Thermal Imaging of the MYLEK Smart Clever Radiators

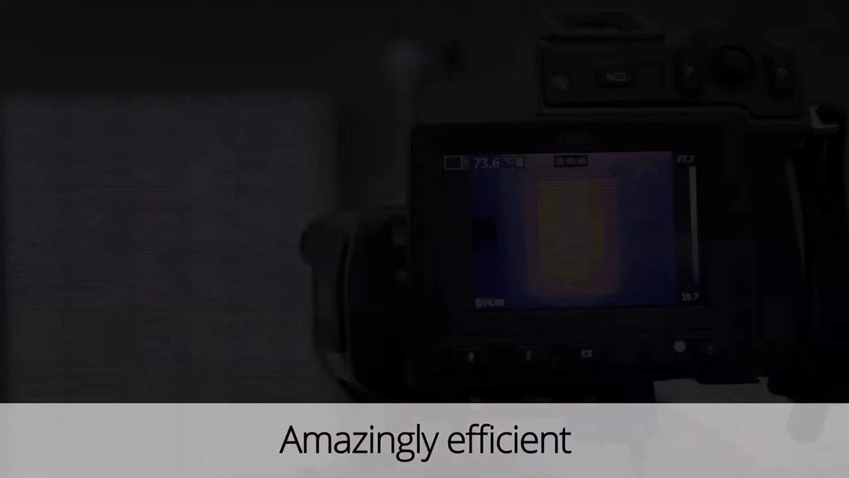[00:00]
We'll now use a thermal camera to further illustrate how the Clever radiator continues to give out heat long after it switched off. The ambient temperature was 19 degrees Celsius.
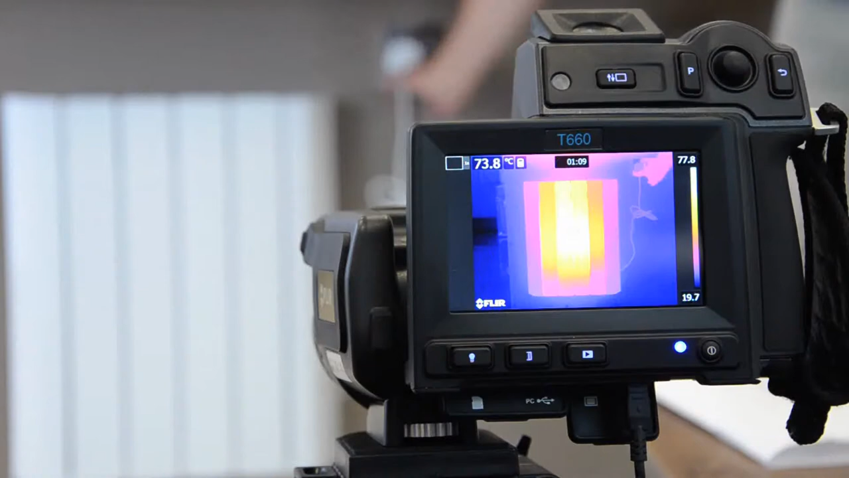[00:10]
On screen: spot 73.8°C
After using just 15 minutes of electricity, our Clever radiator went up to 73.8 degrees Celsius.
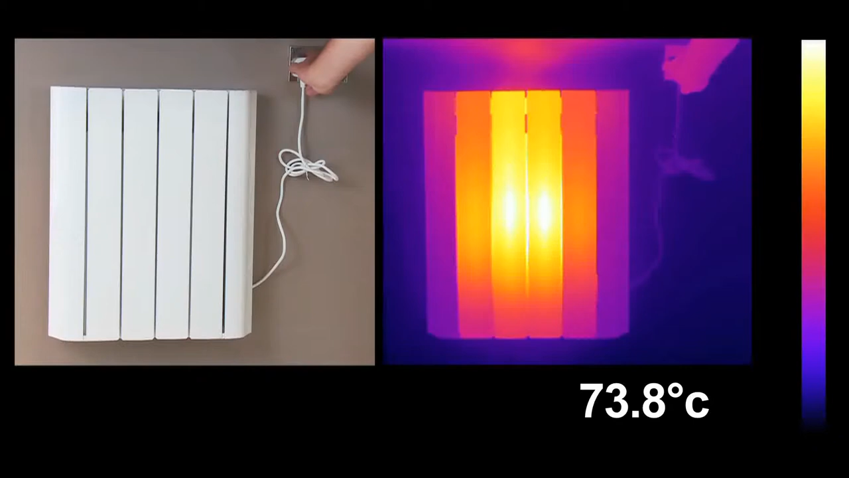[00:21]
We then removed the plug so the radiator was using no electricity whatsoever, just the stored heat in its ceramic heart. As you can see, after 30 minutes, we still had 38 degrees Celsius coming from the surface of our 600 W Clever full aluminium EEPC radiator,
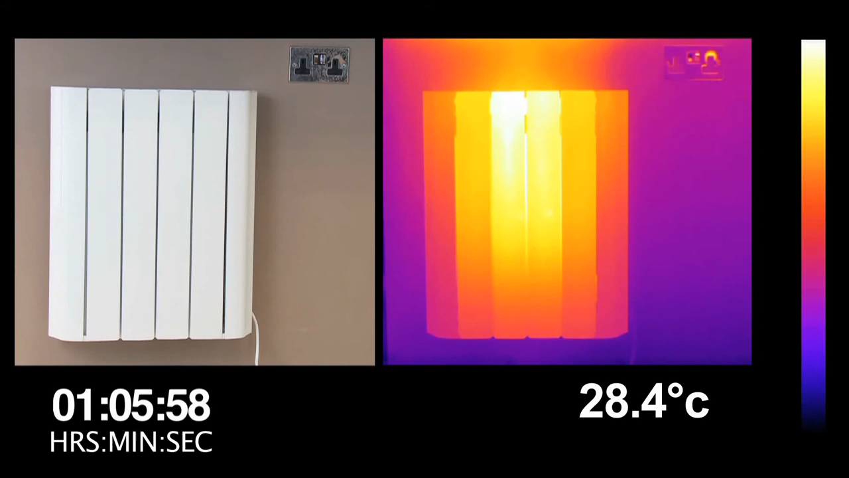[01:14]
Just imagine how your utility bills could be reduced by not having to constantly use electricity to heat your home. After an hour and 10 minutes, we still had more than 27 degrees Celsius coming from the surface of our 600 W EEPC radiator. Have a good week. I'll see you next time. Thank you.